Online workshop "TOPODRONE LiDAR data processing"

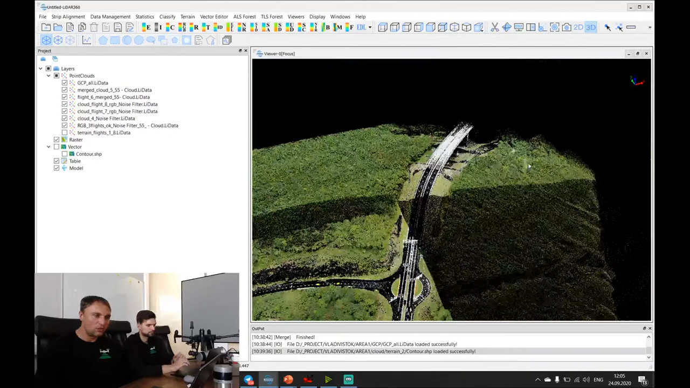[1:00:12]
This is example of three-dimensional model of bridge which was surveyed, and this one it's
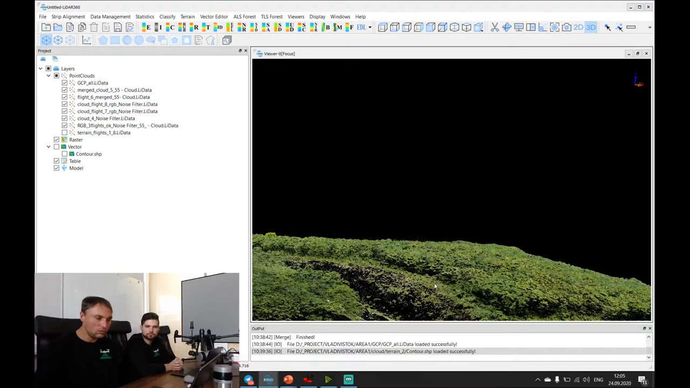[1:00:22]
road path, and all terrain are covered by trees.
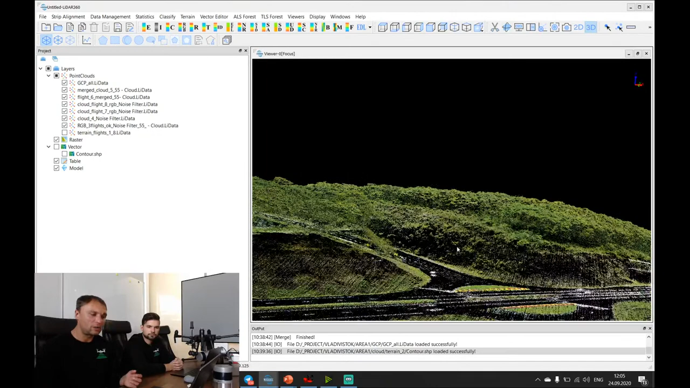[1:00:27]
And let's look at contour lines, which was created
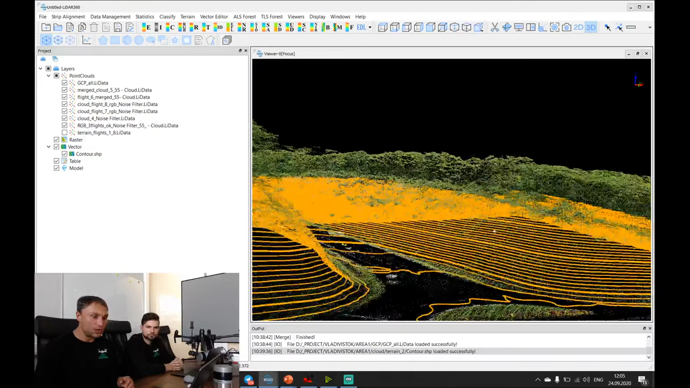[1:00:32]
with using of extracted terrain, and all contour lines is under the trees, and you can see. And let's check the accuracy of the data set.
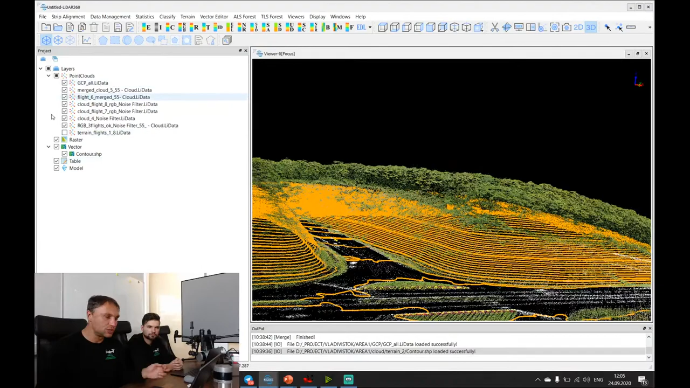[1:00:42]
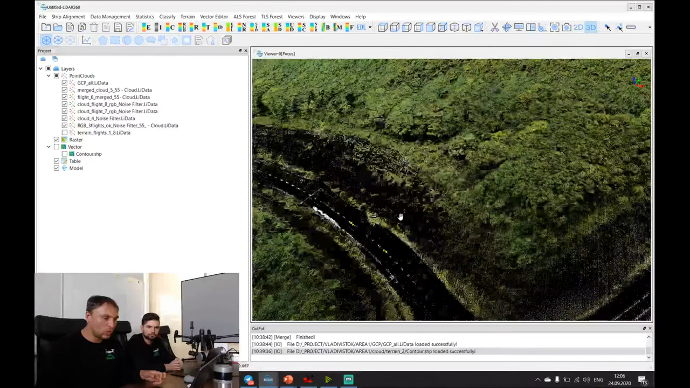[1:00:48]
Our clients measured some ground checkpoints, and these points are checkpoints.
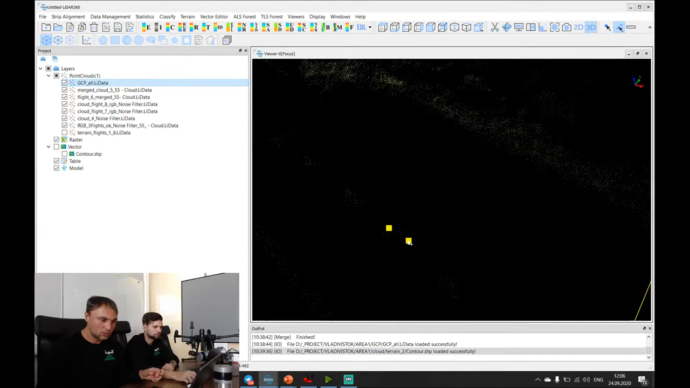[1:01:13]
And let's check the accuracy. We have some checkpoints measurement. This is the coordinates of the checkpoint.
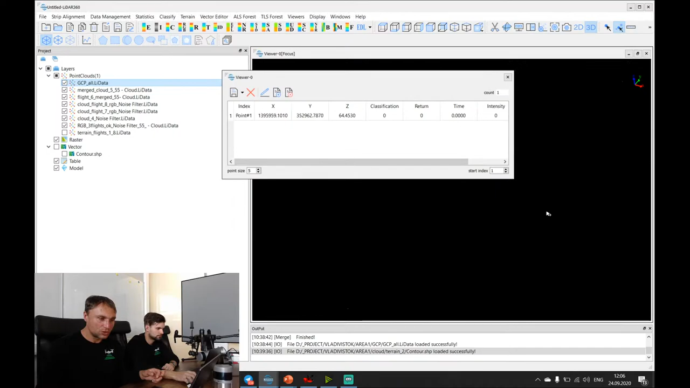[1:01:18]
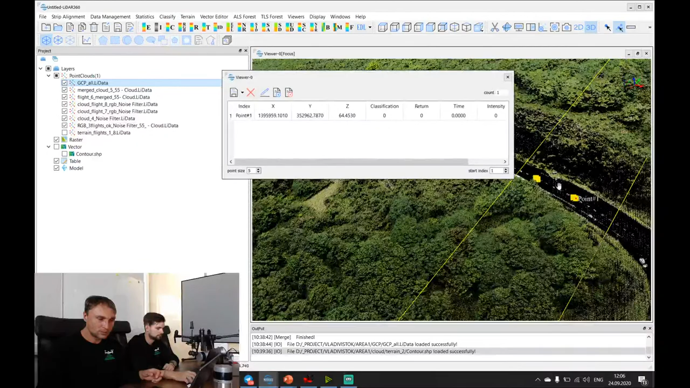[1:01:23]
And let's measure some LiDAR point cloud to check the accuracy. Where is it?
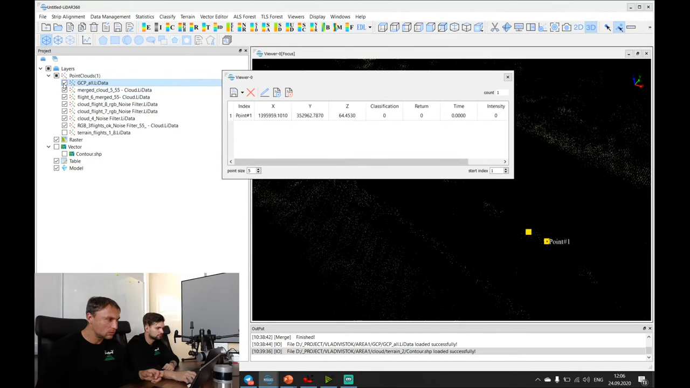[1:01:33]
Okay, for example, this one. And we have difference in less than 1 centimeter here.
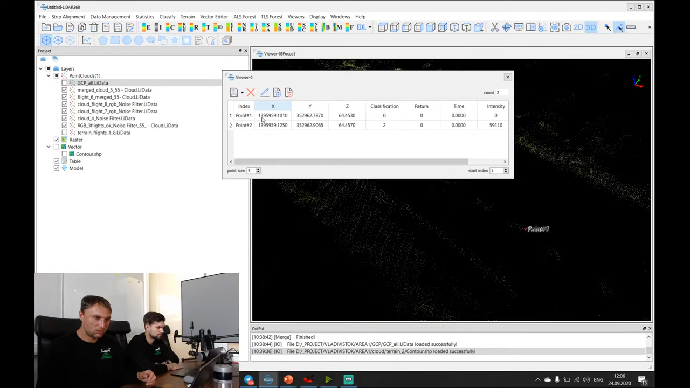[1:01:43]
And let's check accuracy
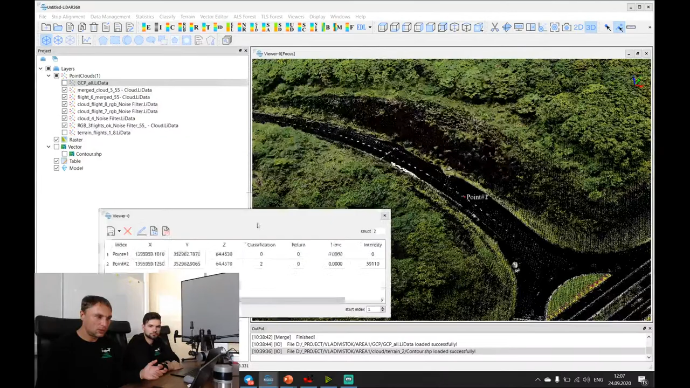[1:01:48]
in the forest area.
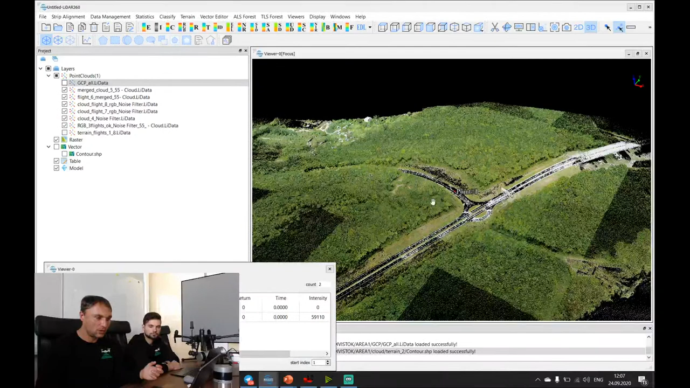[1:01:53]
Some checkpoints we measure it in the grass.
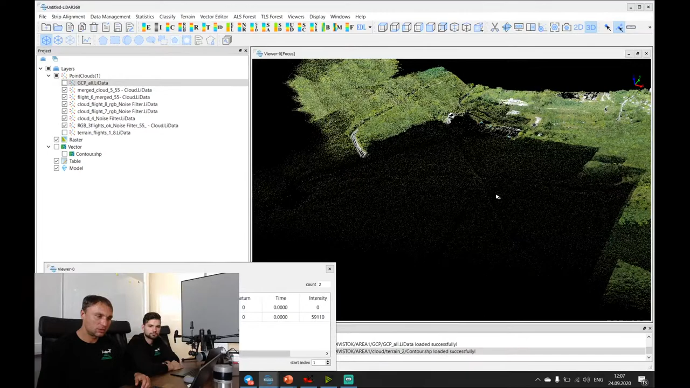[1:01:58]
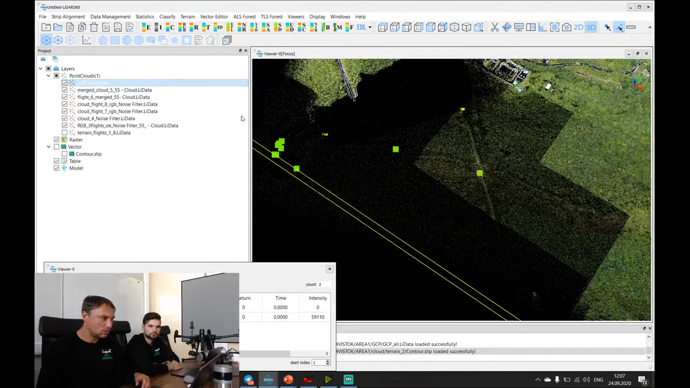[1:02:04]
And let's measure it as well.